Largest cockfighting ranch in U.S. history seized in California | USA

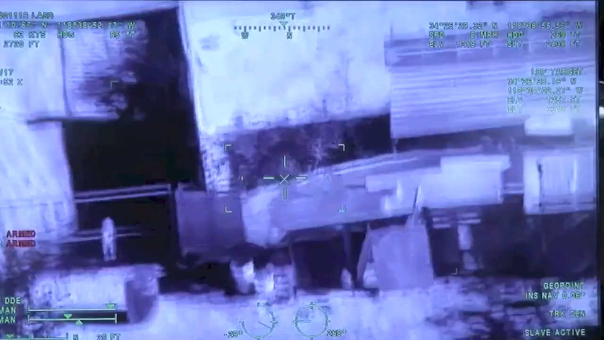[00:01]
Like these things, there's like campers and trailers just...
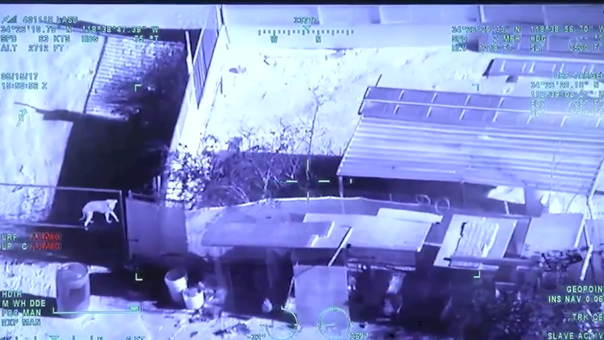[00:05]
Yeah, so you see a rooster sitting on top of that barrel?
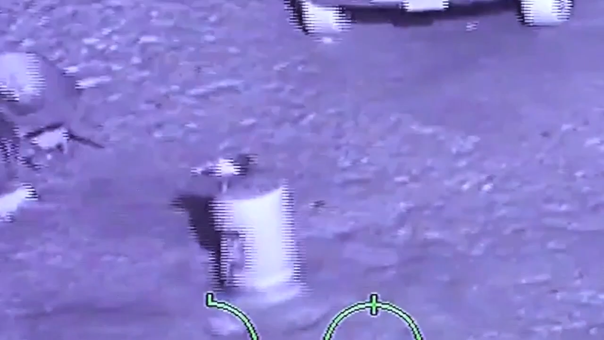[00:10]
A lot of times, yeah, well, these are all, a lot of them are breeders here.
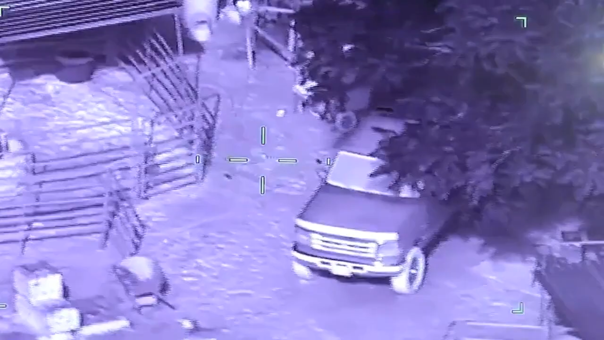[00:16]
And they'll breed those fighting birds.
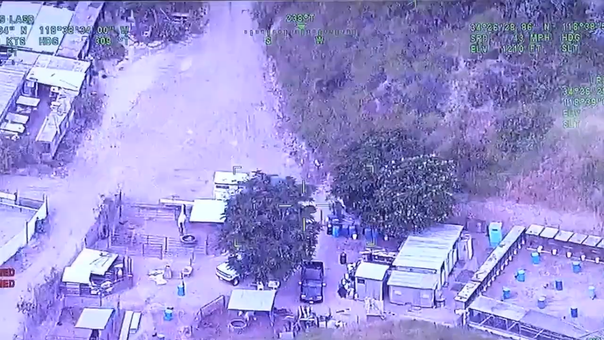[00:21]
The neighborhood here, um,
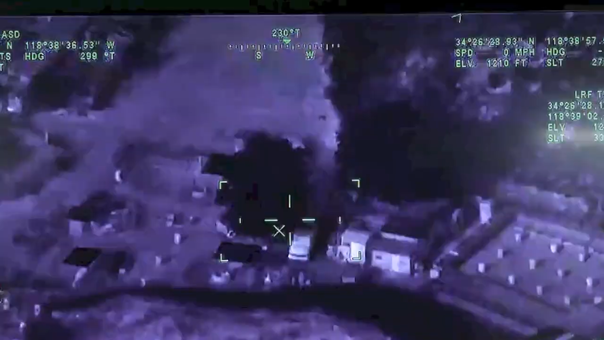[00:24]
I don't see any people, but there's a,
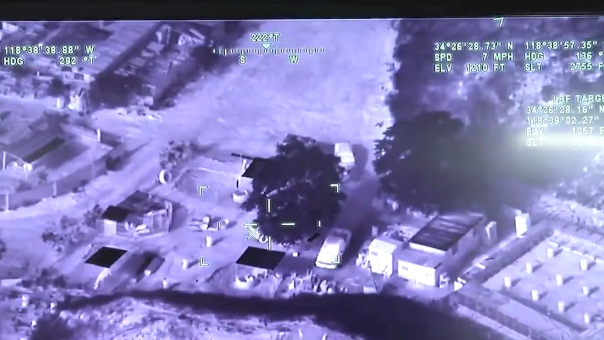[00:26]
you know, like, maybe this home and whatnot.